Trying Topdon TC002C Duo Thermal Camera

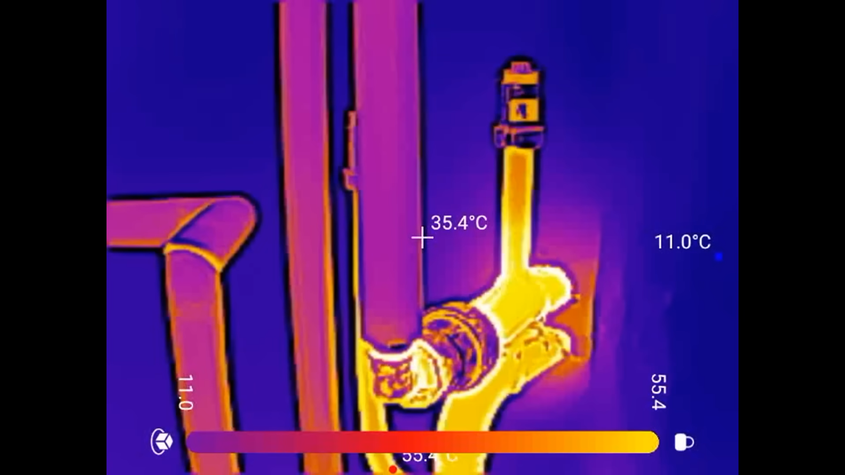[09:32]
On screen: spot 35.4°C
Of course the automatic shutter is on now. More water pipes.
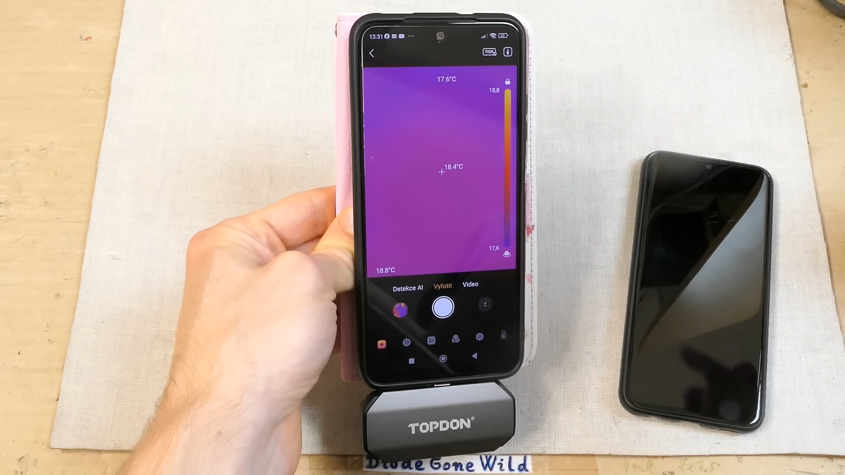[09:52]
On screen: spot 18.4°C, max 18.8°C, min 17.6°C
Now let's test the thermal image super resolution on a different phone. And let's try to see a comparison with it and without it. On this one it seems to work.
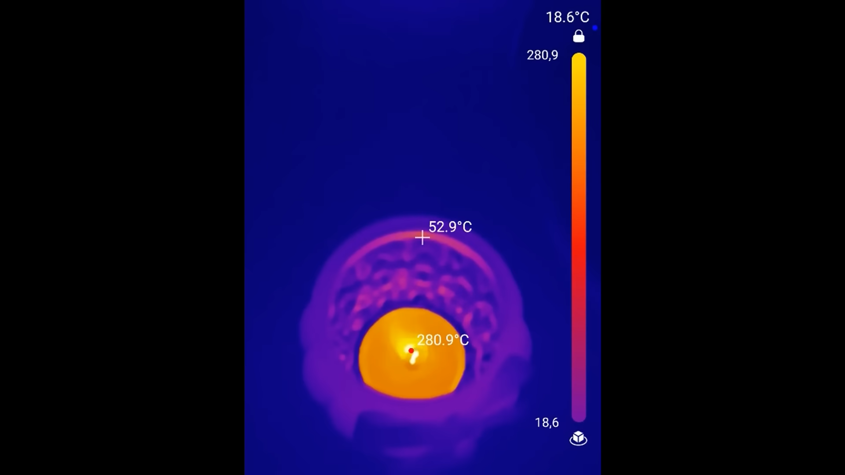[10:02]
On screen: spot 52.9°C, max 280.9°C
This is a candle without it. And with it. In the high temperature mode of course. And an XE clock without it. Now with it. Now with it.
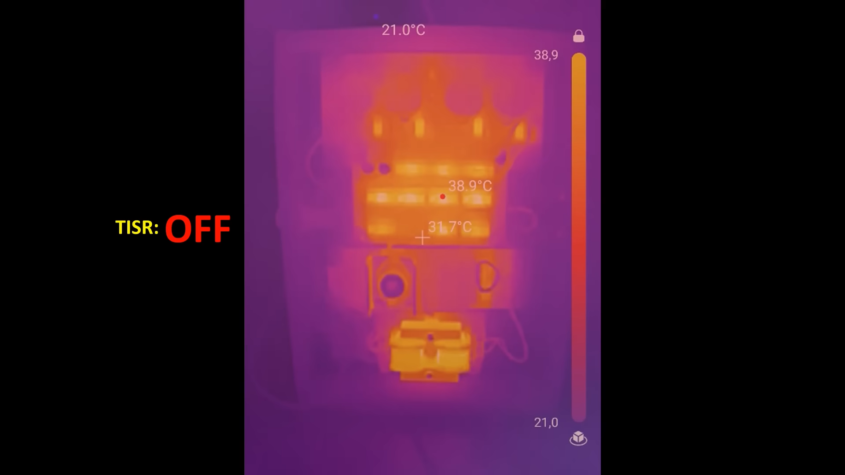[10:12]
On screen: max 38.9°C
Without it. Without it. With it. Without it.
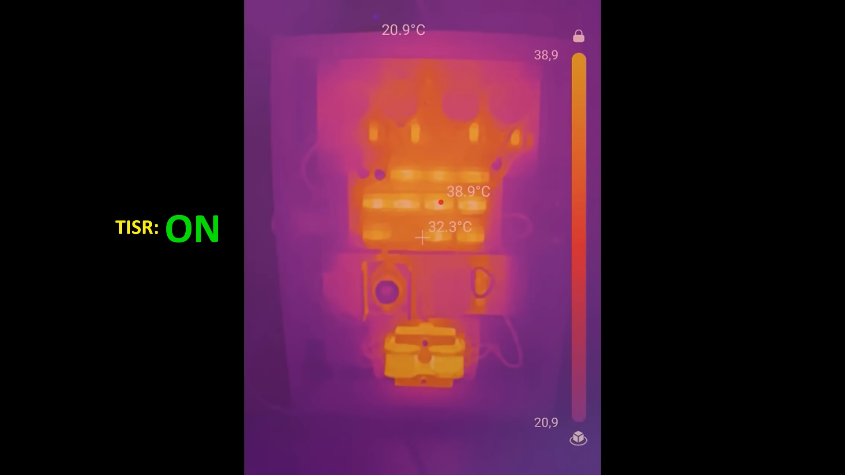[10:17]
On screen: spot 32.3°C, max 38.9°C
And with it. One more comparison. Turning it on. Off.
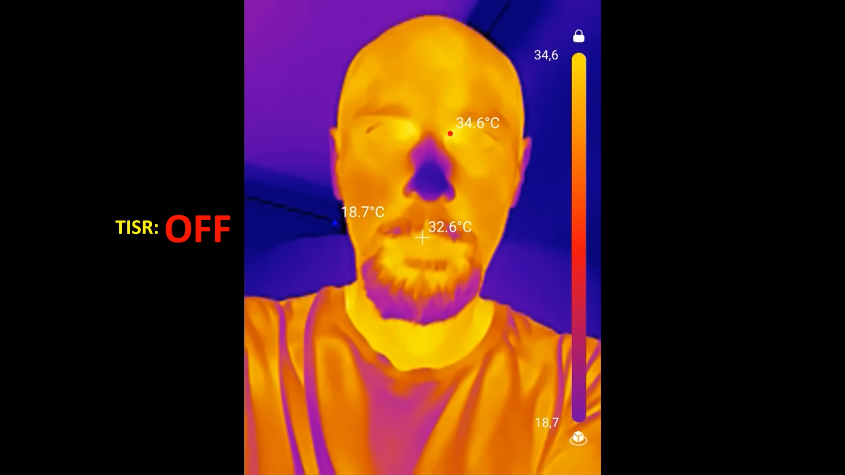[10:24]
On screen: spot 32.6°C, max 34.6°C, min 18.7°C
On. Off. And on.
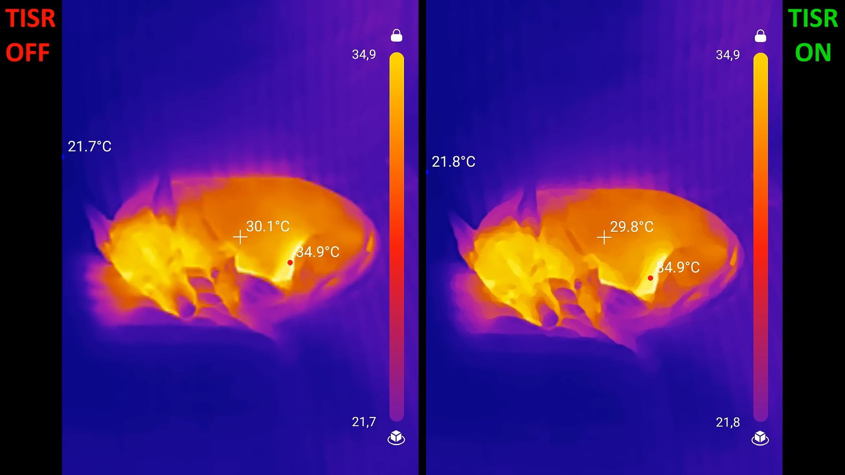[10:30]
And let's also take a look at some images taken by the camera. And the side by side comparison with the TISR off and on. Here's the dog on a couch. A hot soup on a plate.
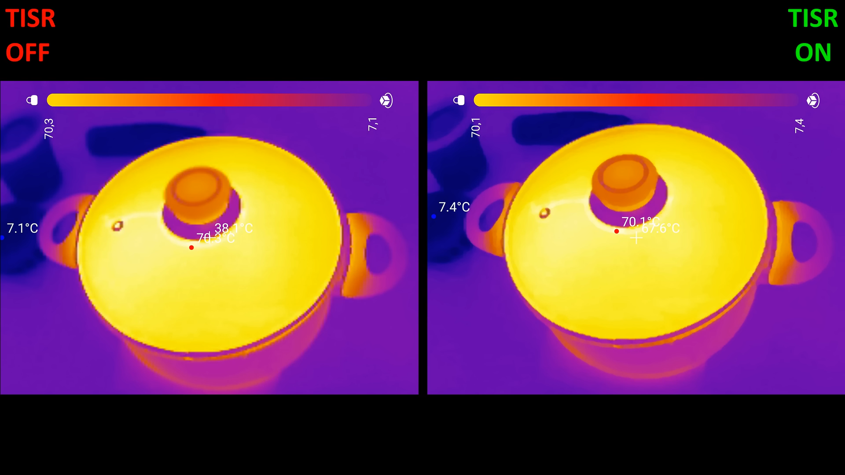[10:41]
A pot after cooking.
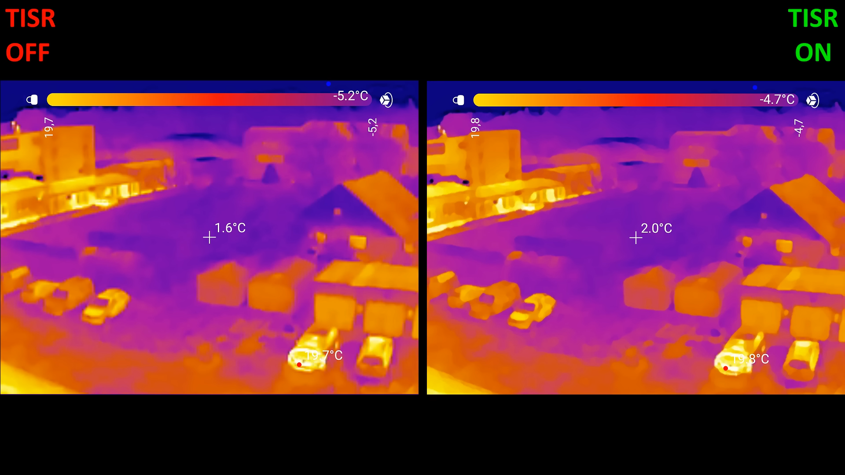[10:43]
And here you can see some buildings and some cars.
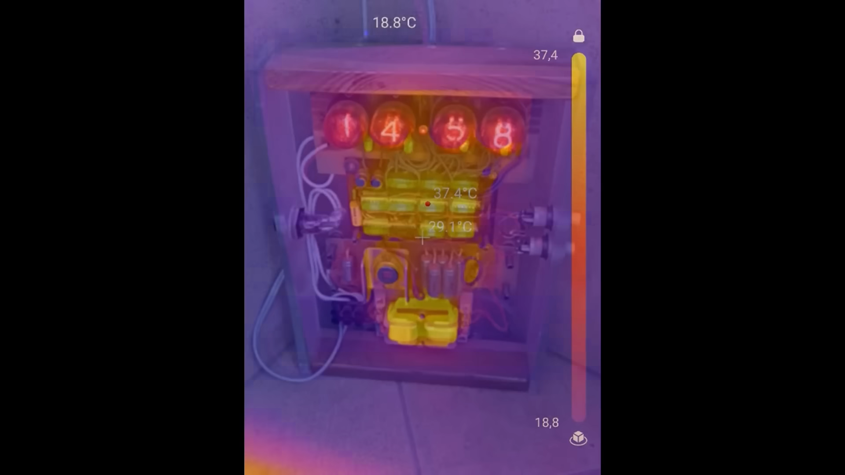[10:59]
After minimizing the distance between the cameras the transparent mode looks much better.
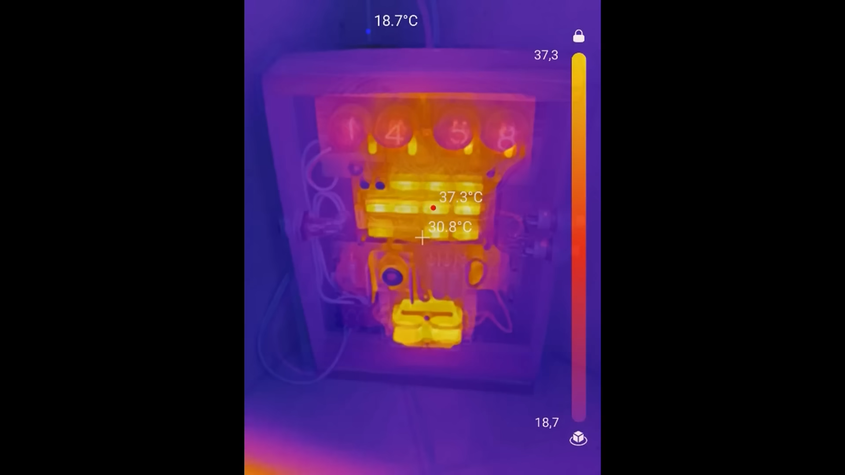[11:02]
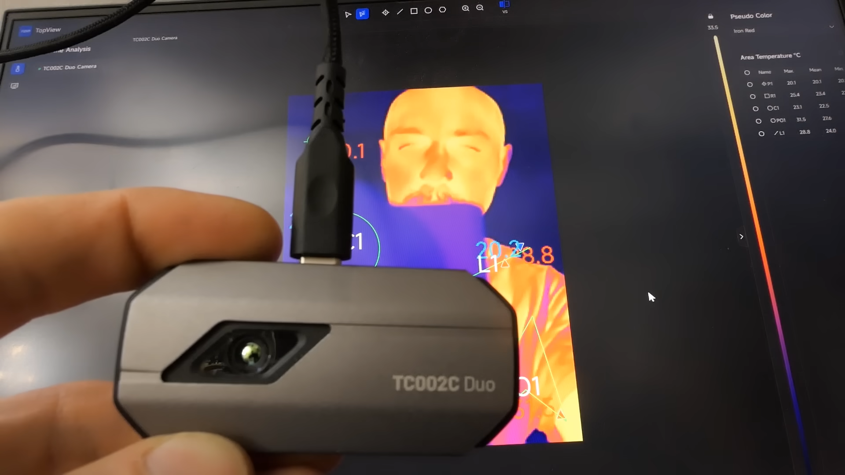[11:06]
And besides the phone you can also use it on a computer. Which might be useful. Again the measurements in a polygon, rectangle, circle, line, point.
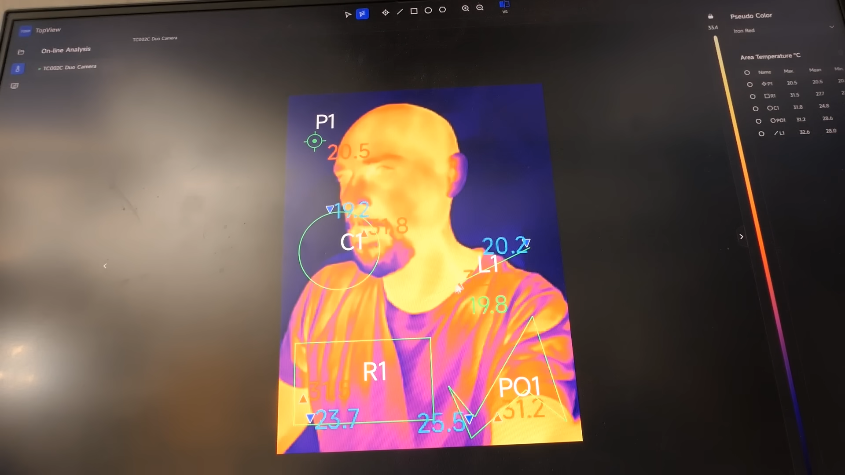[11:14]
It also follows the mouse. The reading. You can also take pictures and record videos.
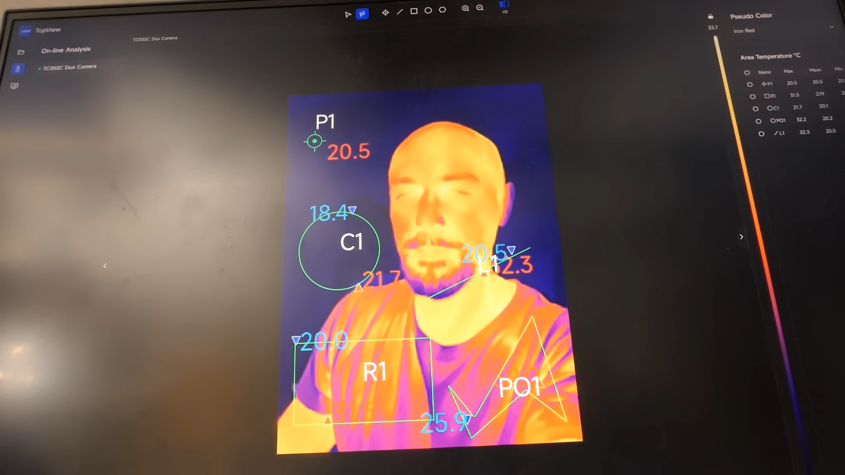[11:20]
And you can analyze the picture from the library.
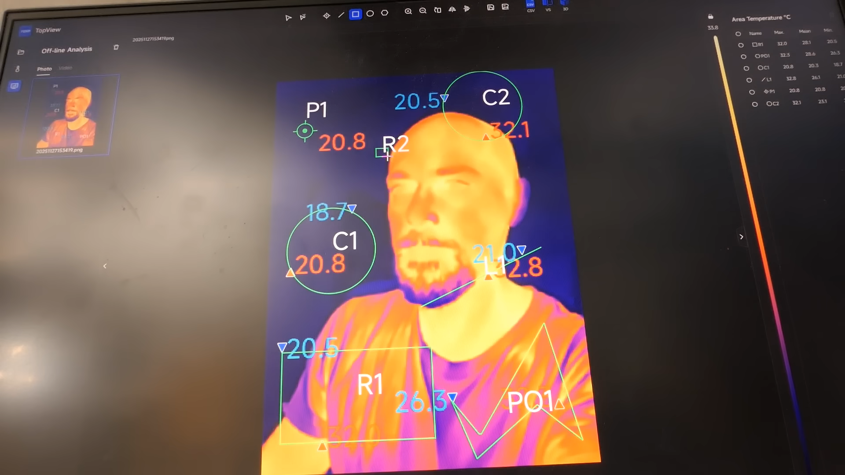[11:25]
You can add more measurements to a previously taken picture.